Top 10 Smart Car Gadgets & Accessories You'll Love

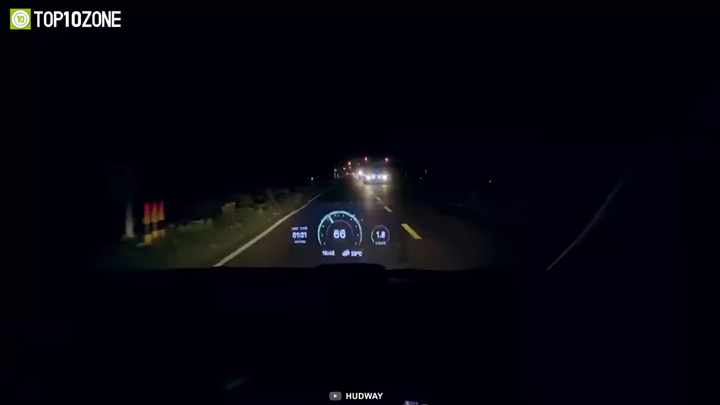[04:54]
you need on the go speedometer RPM engine temperature and all